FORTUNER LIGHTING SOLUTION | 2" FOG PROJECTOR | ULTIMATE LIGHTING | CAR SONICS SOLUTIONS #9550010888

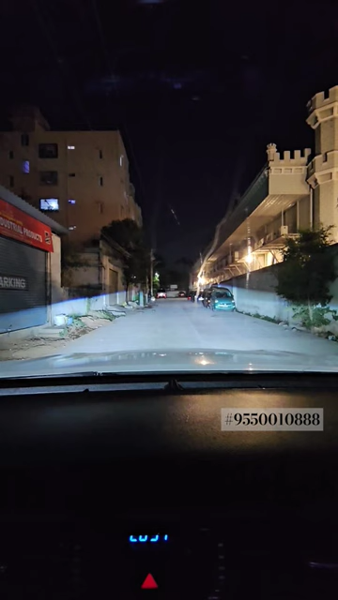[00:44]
मतलब This is the Company's Headlight and This is the Projector Headlight. कितना ज़्यादा Dark हो चुका है? लेकिन हम जब यहां पर High Beam on करेंगे, तो Projector Headlights में से और एक High Focus Light आएगा, High Beam बनके, जो रोड को पूरी तरीके से Britain Up कर देगे.